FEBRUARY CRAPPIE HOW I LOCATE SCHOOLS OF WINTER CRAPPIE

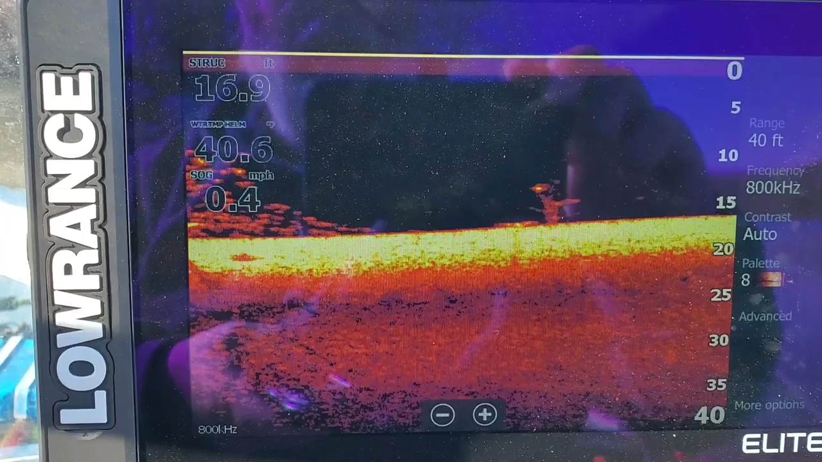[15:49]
On screen: depth 16.9 ft, speed 0.4 mph
But if there's a tree close by, they're going to hang on it. And they will go shallow when that sun is shining on the water.
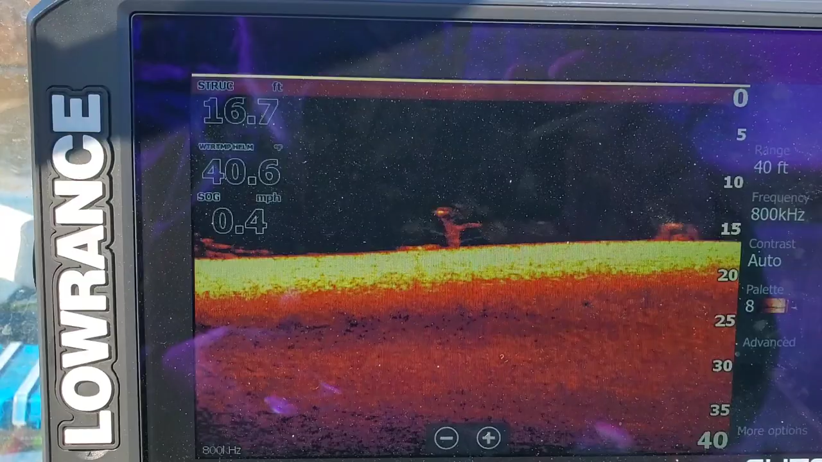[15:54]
On screen: depth 16.7 ft, speed 0.4 mph
Kind of soak up that sun. So let's see if we can catch a few of these fish. You can see, folks, I don't know if you can see it from that camera angle or not.